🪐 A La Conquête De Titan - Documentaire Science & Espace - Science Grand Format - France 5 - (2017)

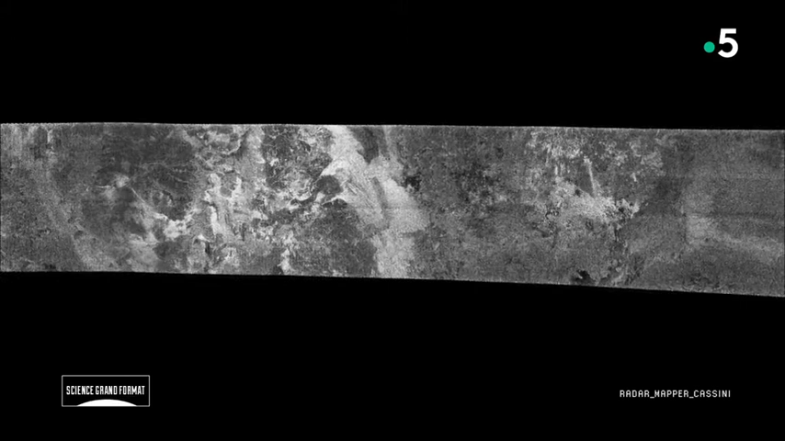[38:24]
Les ondes radar sont très différentes des ondes lumineuses.
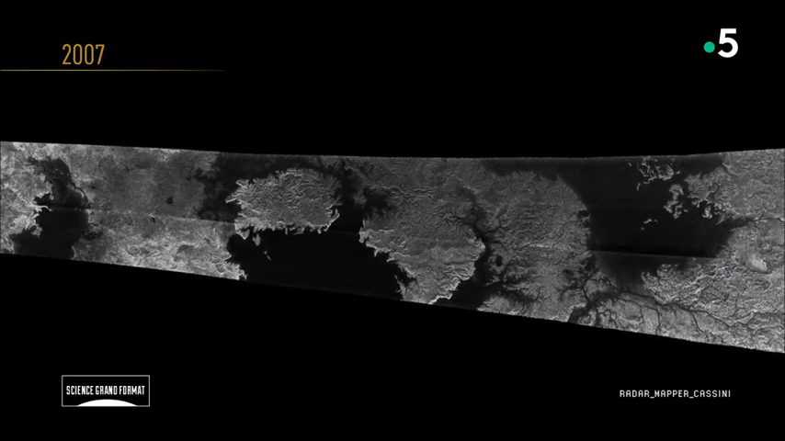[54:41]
Pour les scientifiques, la découverte de ces mers et de ces lacs est une révélation.
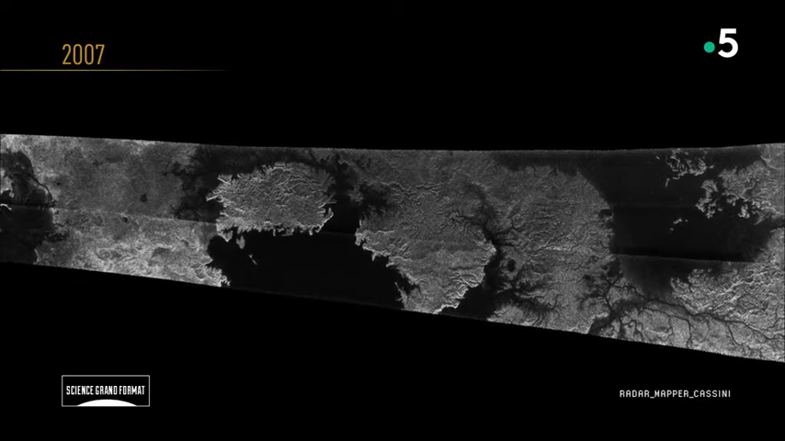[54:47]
Elle leur permet d'élaborer de nouvelles hypothèses et constitue la preuve formelle d'un cycle dynamique à la surface de Titan.
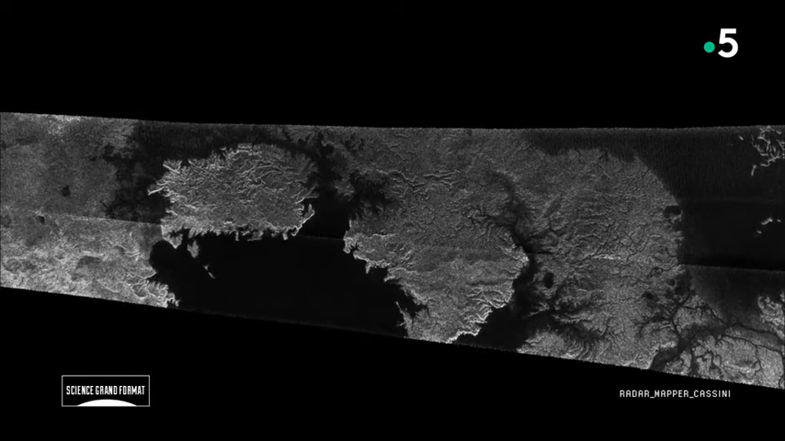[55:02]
Sur Titan, on est à 1,5 milliard de kilomètres du Soleil. On est très, très loin. Il fait très froid. Donc, on pensait se retrouver un objet froid, complètement congelé,
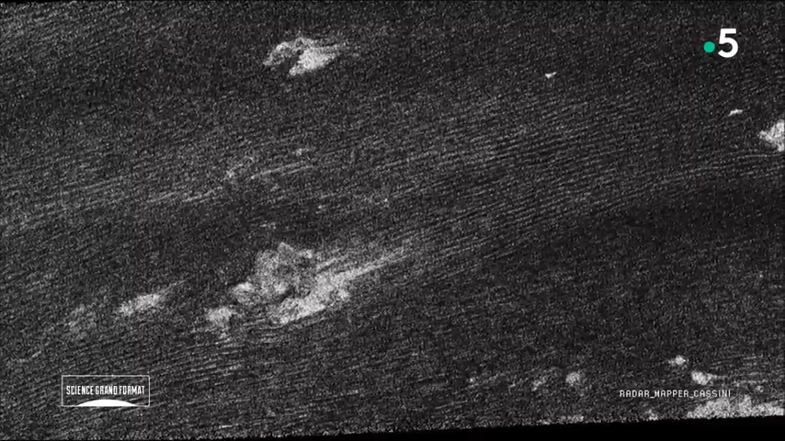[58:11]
Elles sont toutes linéaires avec une linéarité très stable. Elles peuvent s'étendre en ligne droite sur plusieurs centaines de kilomètres
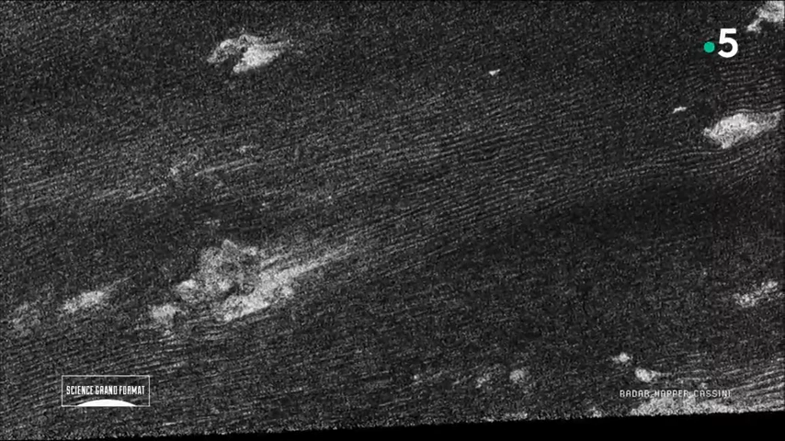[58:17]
et on pense qu'elles seraient de façon assez exotique en